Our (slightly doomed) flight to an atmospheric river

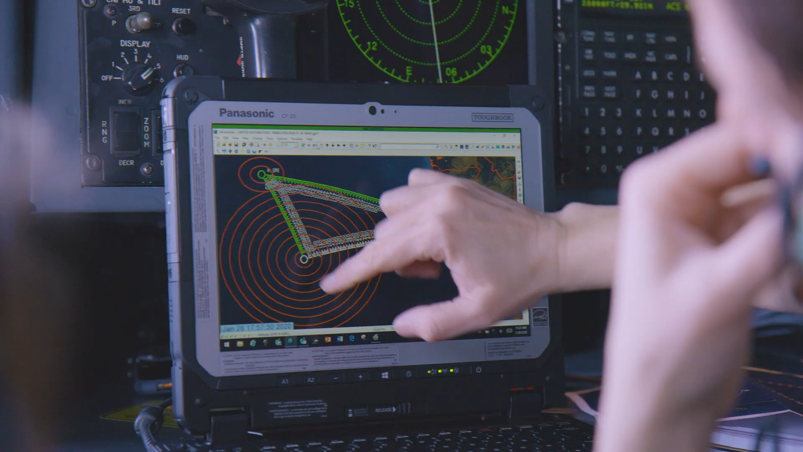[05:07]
I'm going to build waypoints for us to fly.
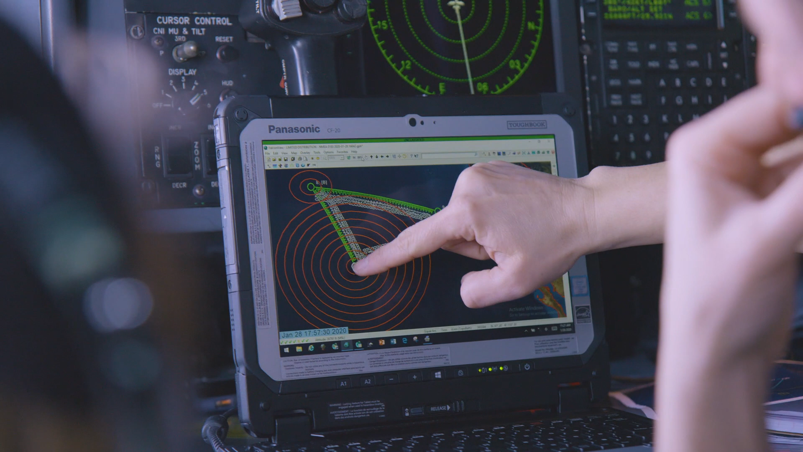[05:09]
And that equals spacing. The range rate crosses our line. That's what we're going to be dropping.